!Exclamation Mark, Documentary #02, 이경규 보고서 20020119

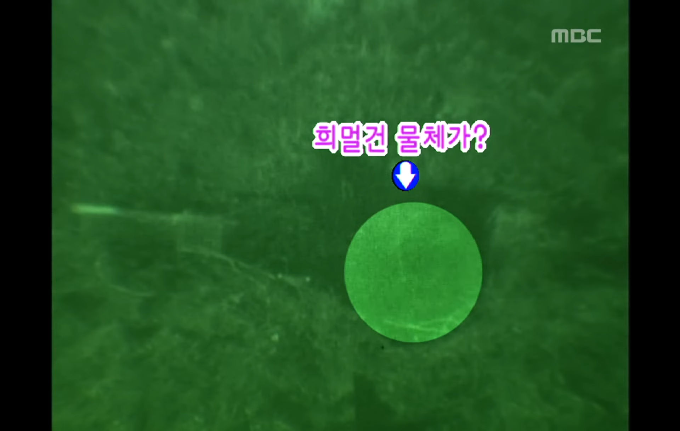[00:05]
네? 어, 동굴 바로 입구 있죠?
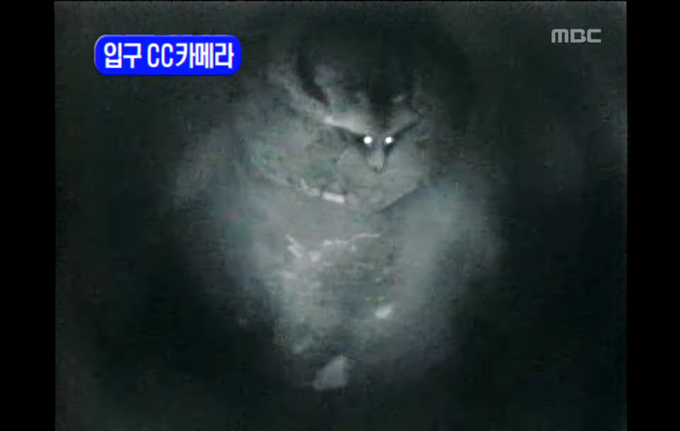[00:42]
예, 저희가 말이죠. 눈빛만 계속 보지 않았습니까?
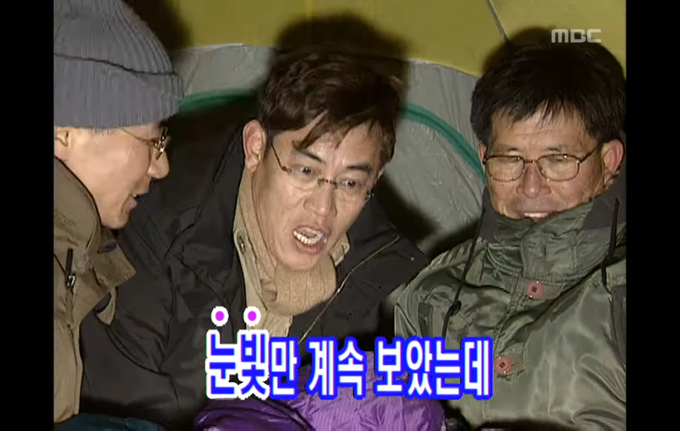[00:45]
드디어 그 모습을 나타냈습니다. 어, 나옵니다.
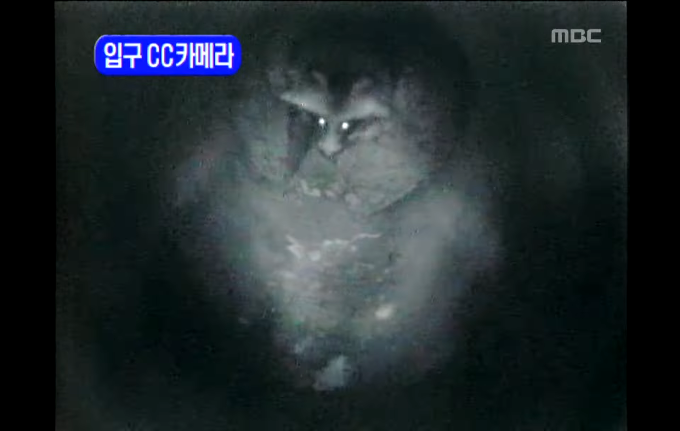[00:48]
나옵니다. 이제 나오기만 하면 잡힌다. 이제 나오기만 하면 잡힌다.
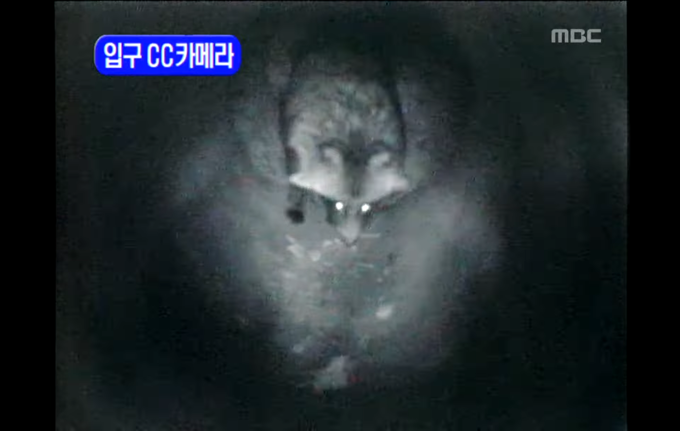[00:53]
자, 나와. 나오기 힘드네요. 아, 지금 담당 PD도 말이죠. 옆에서 흥분하고 있어요. 뒤.
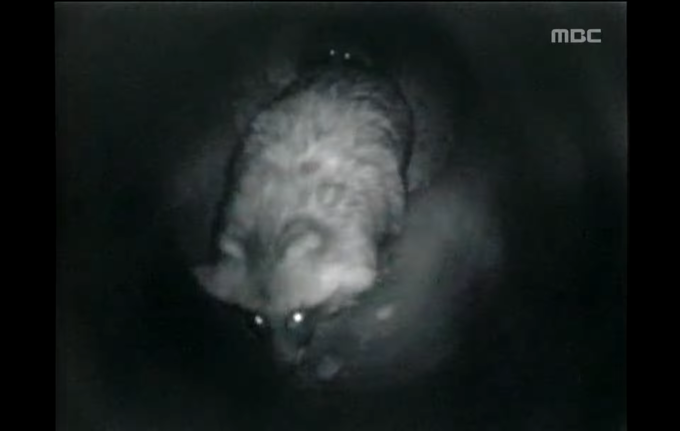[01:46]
아, 근데 왜 뒤에 있는 아이는 왜 안 먹죠? 순수대로 먹는가 봐요. 전혀 나눠 먹질 않아요, 그죠?
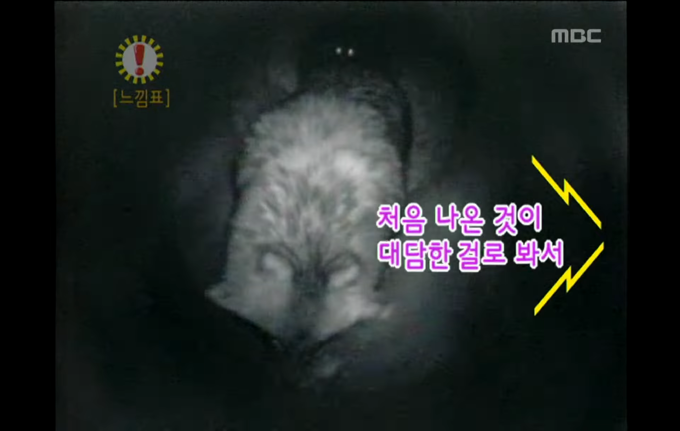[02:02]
야, 뒤에 있는 거 보시기 바랍니다. 눈만 초롱초롱하고 있지 않습니까?
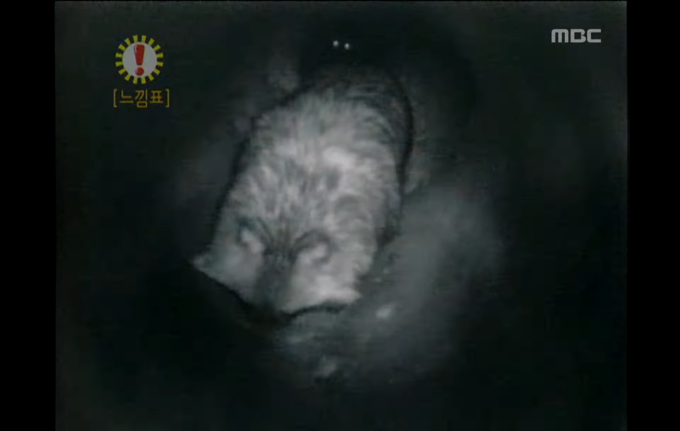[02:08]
먹고 싶거든요, 같은 노골 입장에서. 야, 어떻게 레이디 퍼스트를 모르나 봐요? 여기 동물 세계에서는 저렇게 수컷이 먼저 먹어버리면 안정성이지.
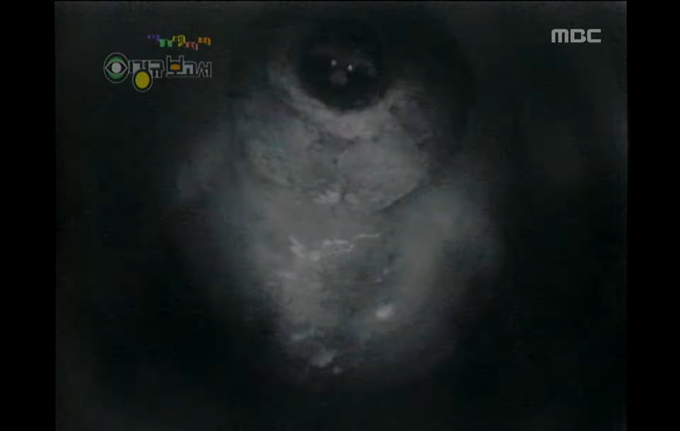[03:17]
나와. 아, 계속 쳐다보면서 뭔가 경계를 하고 있어요? 왜?
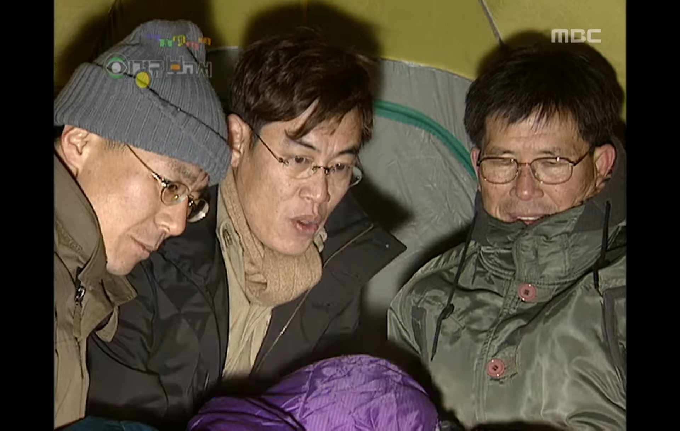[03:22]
어, 나옵니다! 아, 나옵니다! 이건 아까 고놈하고 얼굴이 다르네요. 예, 아, 그래요? 예. 아, 그걸 알아요?
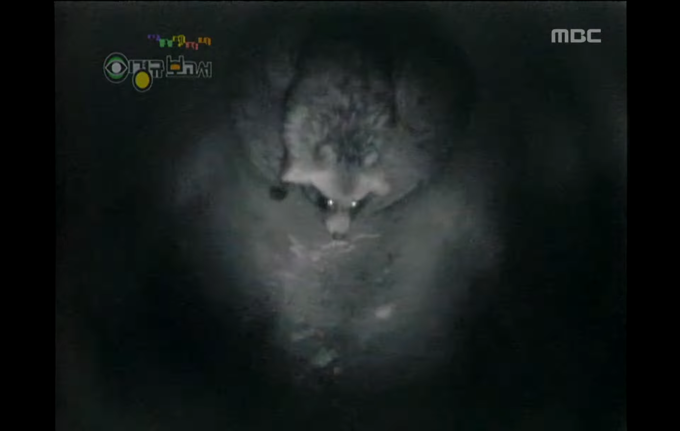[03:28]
예, 머리 있는 데가 더 까맣고 귀 쪽이 더 희고. 아, 그러면은 예. 색깔도.
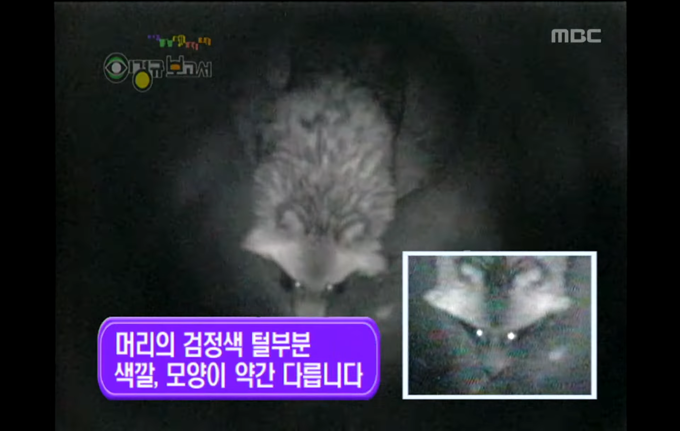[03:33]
그럼 순서를 바꿔가지고 음식을 나눠 먹는 거군요. 예. 이야, 이거 참 대단합니다. 저 뒤에 또 한 뒤에 또 있군요. 예. 뒤에 있는 게 또 순놈?
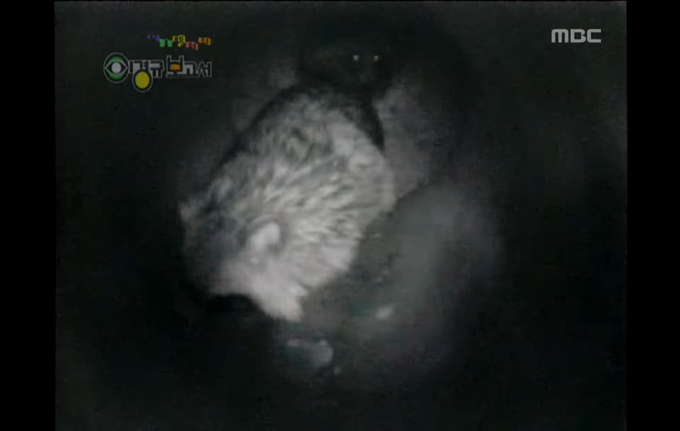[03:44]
어, 어떻게 된 겁니까? 요번엔 그 순놈일 거예요. 아, 이건 아까 거보다 더 커 있거든요. 빛깔이. 아, 색깔이? 예. 야, 이 동굴 속에서 뭔가 저 두 사람 얘기하고 있는 거 아니에요?
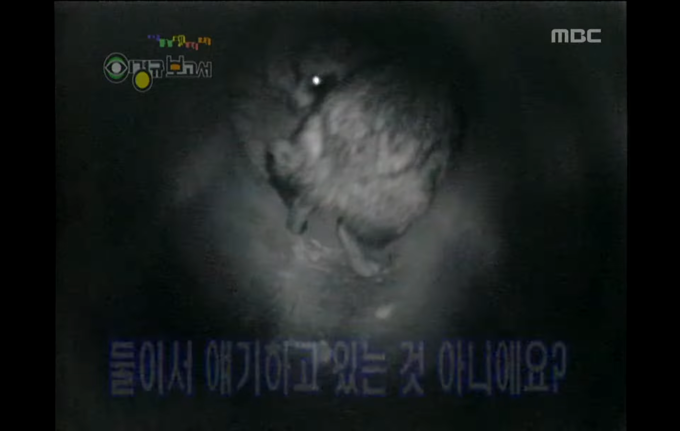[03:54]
얘기하는 거 아니에요? 그래서 들었어 가지고 뭐인가?
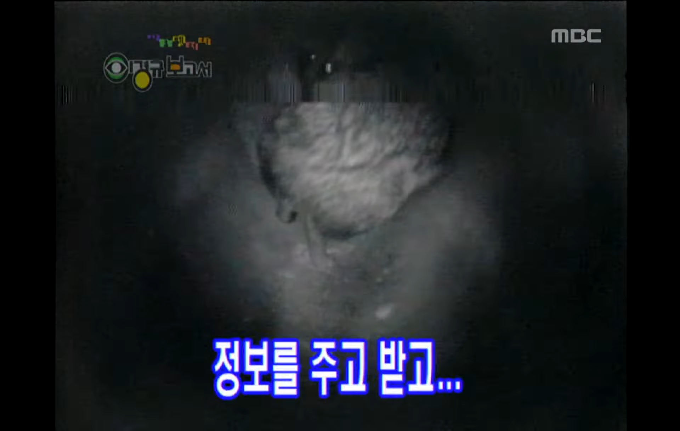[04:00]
정보를 주고 받고. 어, 그러니까 그죠? CCTV 카메라를 보고 예. 야, 저게 매야? 저게 뭘까? 뭐 이런 얘기 하는 거?
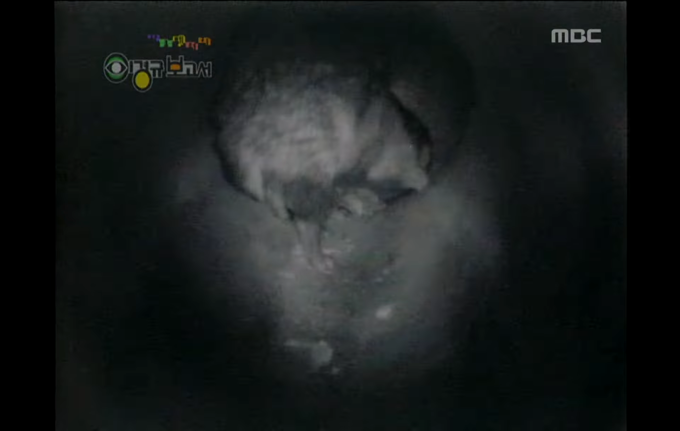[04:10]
자, 뒤에 것도 또 나와요. 또 한 번 또. 아, 또 나옵니다.
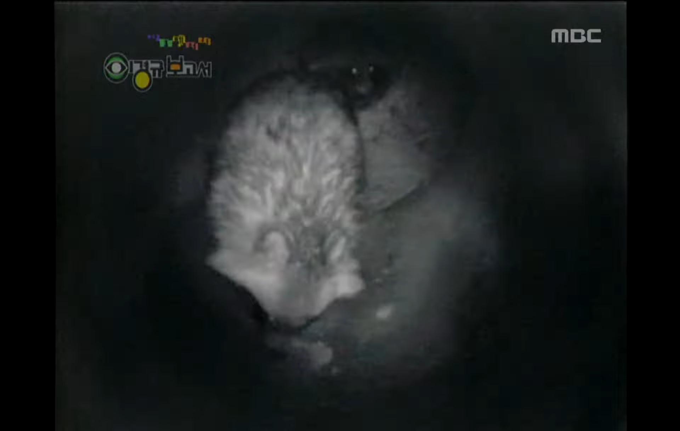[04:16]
이게 말이죠. 지금 저희가 이거 왜 들어?
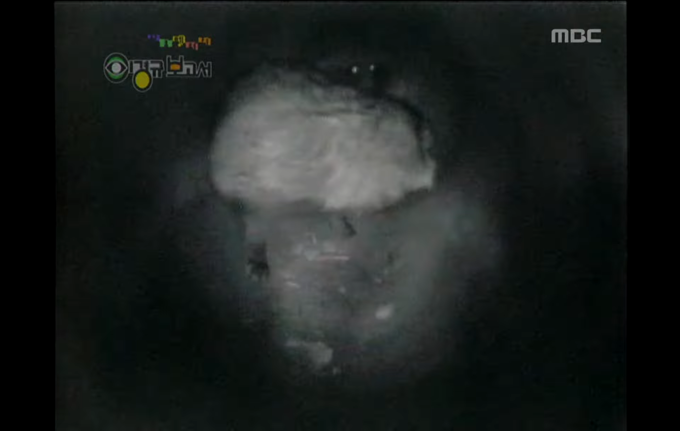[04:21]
안 돼, 안 돼. 들어가면 안 돼. 아, 또 뭐 얘기를.
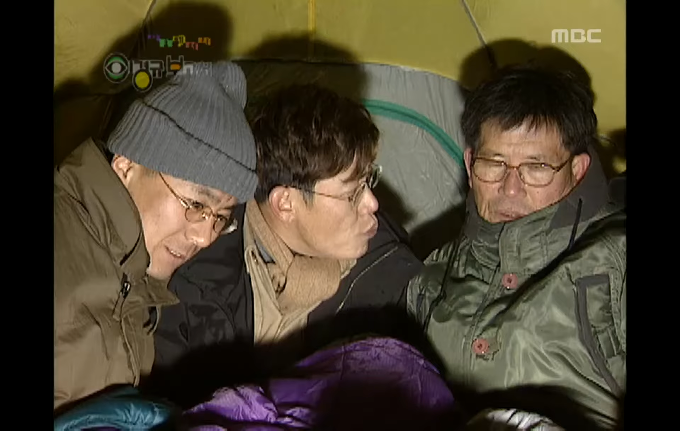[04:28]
예. 야, 이게 다 잘했군요.
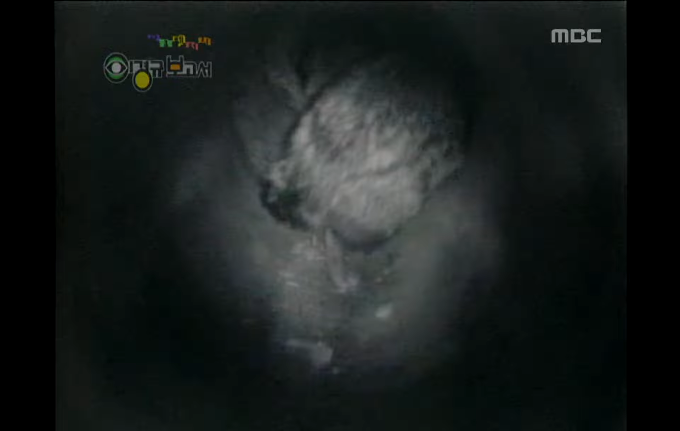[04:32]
이거 뭐 저 순놈이 공처가라든지 말이죠. 뭐 벌벌벌 따는 모양이야. 나온다. 나오면 잡히는데.
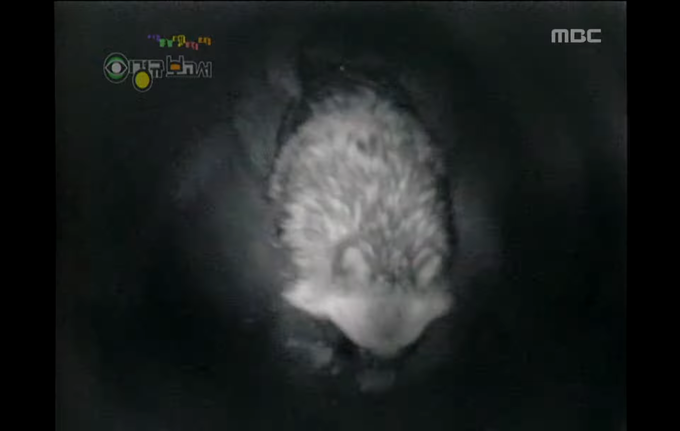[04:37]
나옵니까? 나옵니다.
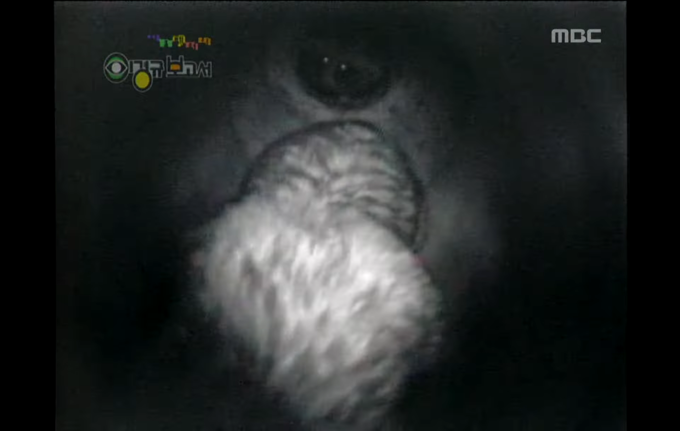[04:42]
점점 앞으로. 이야, 나왔습니다. 나왔죠? 예, 나왔습니다.
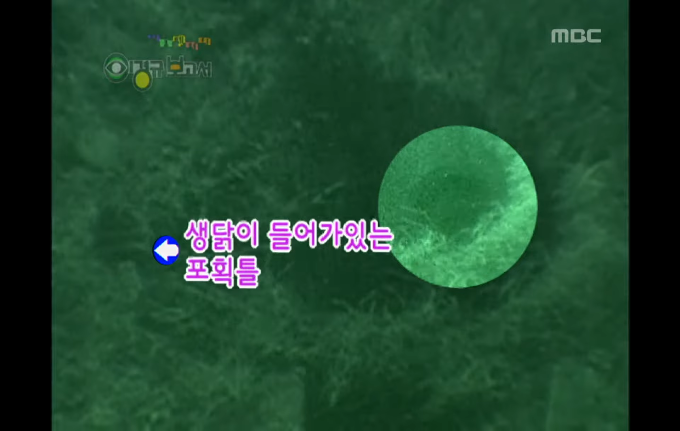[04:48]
밖으로 나온다는데 밖으로만 나오면 잡힙니다. 자, 드디어 우리가 오늘 잡습니다. 너구리를.
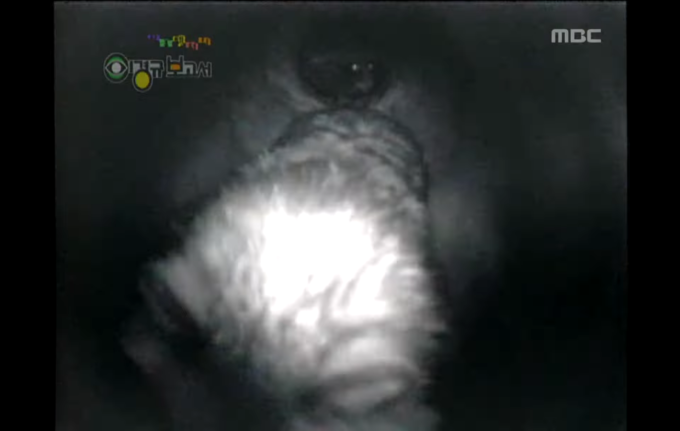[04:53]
여러분 기대해 주시기 바랍니다. 뒤로 들어가면 돼. 뒤로 들어가면 되는데 뭐 얘기하는 모양이죠? 예. 뭔 얘기 하는 거야? 왜 이렇게 많이 나와? 나한테 상해줘, 잠깐. 아, 들어갔네?
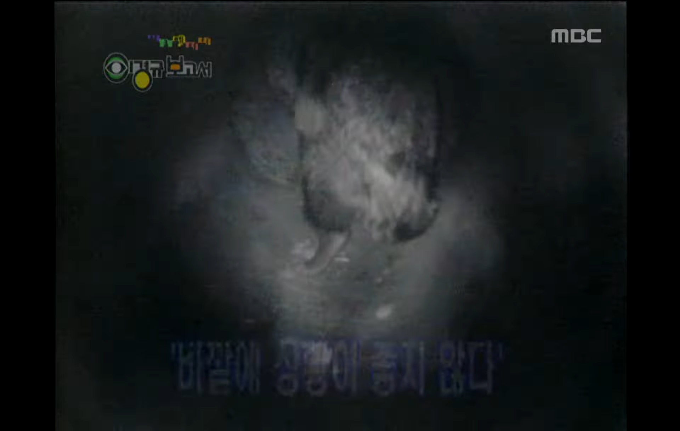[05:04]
자, 내 꼬랑지만 보여주고 있습니다, 이거. 야, 이거 안 되는데. 얼굴을 보여주고 앞으로 쑥 나와 있었는데. 저 꼬랑지, 어떻게 된 겁니까? 들어가면 안 돼!